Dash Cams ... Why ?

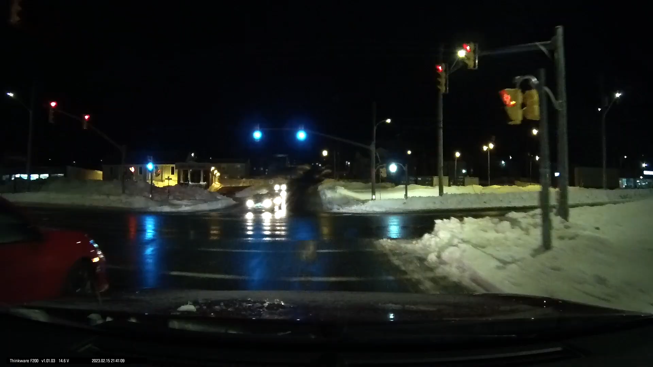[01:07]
Ran a red light. Returned left in front of you.